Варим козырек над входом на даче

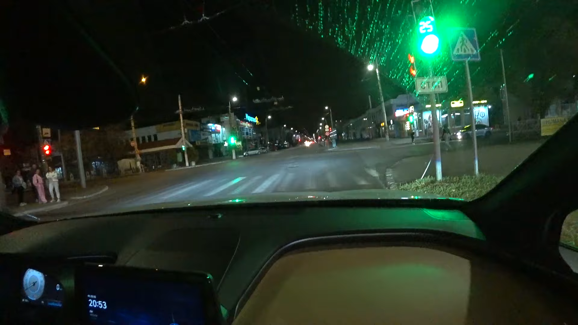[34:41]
И тут хюндайчик стоит, и я хюндайчик стою. Четко на зеленый.